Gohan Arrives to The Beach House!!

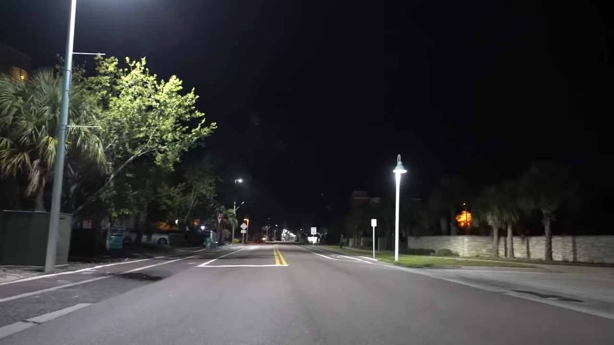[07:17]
It's 2 in the morning. No one drives here at 2 in the morning. Everyone walks here.